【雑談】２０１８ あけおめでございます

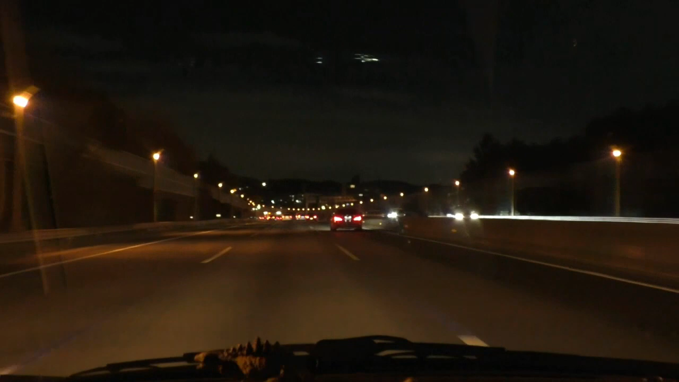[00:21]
は12月31日の夕方6時まもなく40分か数時間お出かけということで今高速走っています動画はお正月にアップするんですけど皆さん明けましておめでとうございます今年はどんな年にしたいですか一人聞いといているところなんですけど自分はちょっとまたマイペースでちまちまやっていけたらいいなというのと
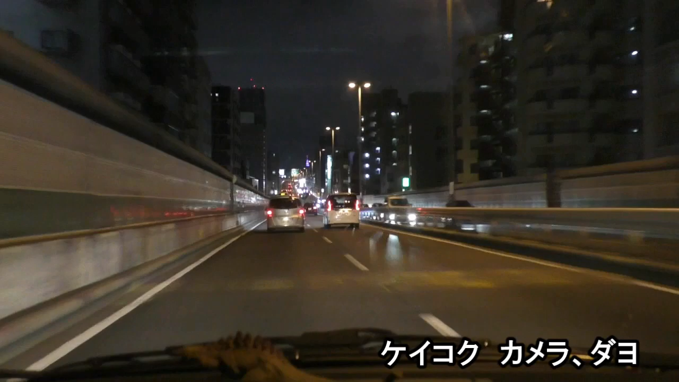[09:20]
はいまもなくカメラがありますよってところですねおよそ2km先大橋ジャンプここカメラここカメラここカメラここカメラここカメラまあそれは良しとしてそうそうケーキューがすごい好きでまあリアルタイムでねほんとに追ってたのがねまああのー1000軒とか1500軒2000軒出たあたり一番熱がすごかった
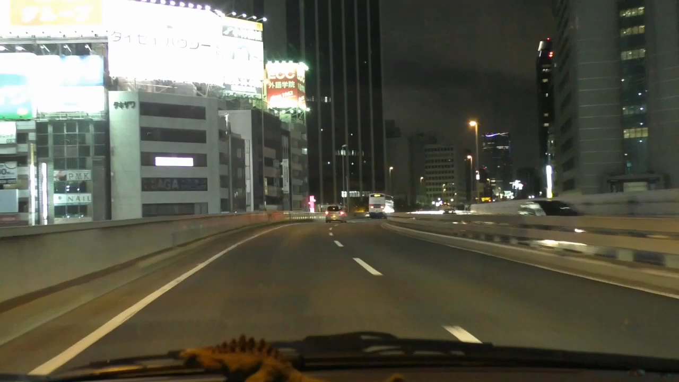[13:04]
あ、こんなに離れてるんだと思ってね、ただやっぱりその作ってる渋谷駅は面白かった。ここね、ずっと工事してるけど、いつか完成するんだろうな。さあ、そして目の前、カメラに写ってない?写ってる。そう、東京タワーと、左前方、中央駅、ここら辺。六本木ヒルズが見えます。六本木ヒルズの前に、で、今ここは青山か。
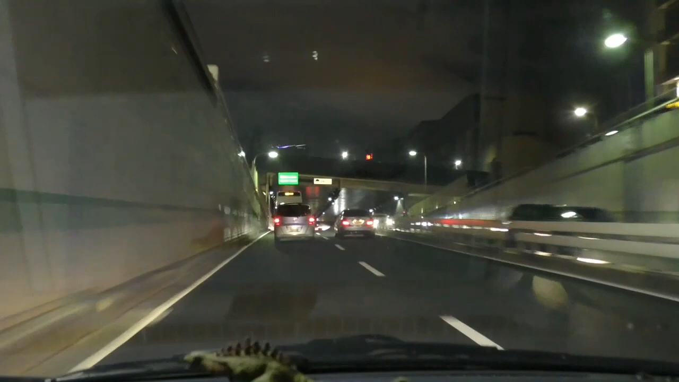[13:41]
あ、ここだから、これが青山だ。そう、渋谷を抜けた辺りで来られます。
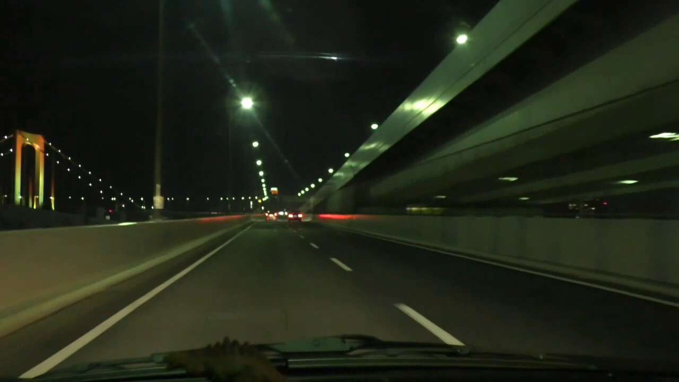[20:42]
そう、ああいう風にね、あちこちに点在してるものを一箇所に集めることがね、結構大事だったりします。おお、すげえ。レインボーブリッジ超きれい。虹色だよ。カメラで見えるかな?見えないかな?見える、見えない。ああ、このカメラのモニターからじゃ見えねえな。いや、レインボーブリッジがね、超きれい。やばい、これ。どうしよう。
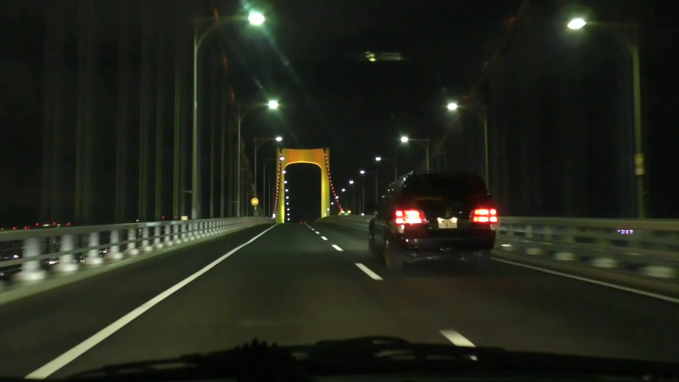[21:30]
およそ2km、有明ジャンクション直進です。およそ2km、有明ジャンクション直進です。これいいね。
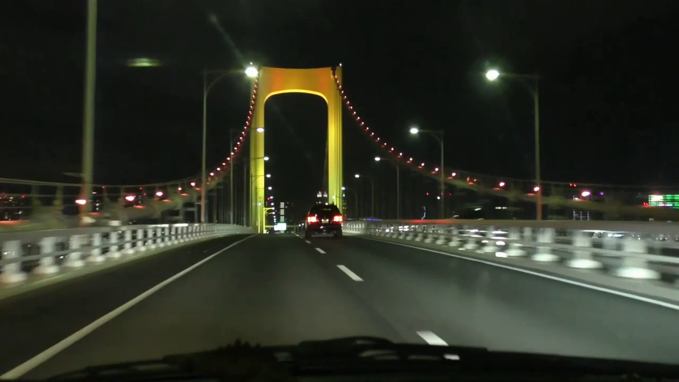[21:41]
ここら辺サムネにしようかな。そう、お正月ライトアップすごいわ。で、横にすごいダッチ。いかつい音して走ってるよ。
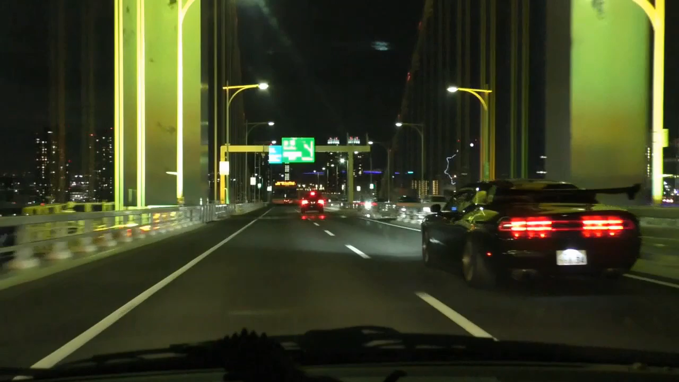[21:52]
あ、フジテレビもすごい。フジテレビがすごい。見えないよな。お、すげー。カメラは正面しか向いてないから、多分映ってないと思うけど。なんだこれ、外車のツーリングチームか。
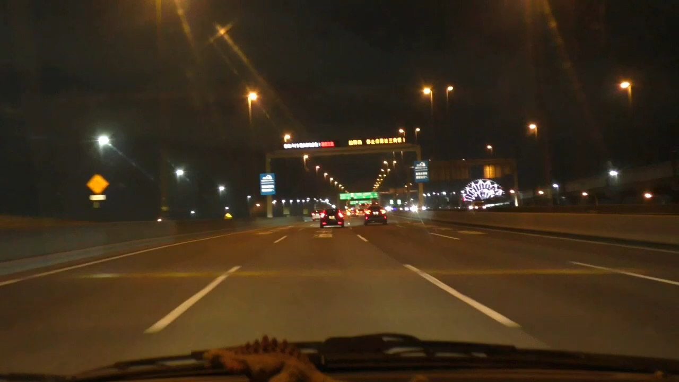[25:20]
で、右前に見えるのが、葛西臨海公園の観覧車。まばなく直進方向、浦津東関係方面で、右側3メートル。あれがまたね、すごい綺麗なんですよ。最近ちょっとね、Twitterでもね、チラチラ見えるソープカービング。石鹸彫刻みたいな感じで、すごい綺麗。いや、もうねー。ん?すごい綺麗。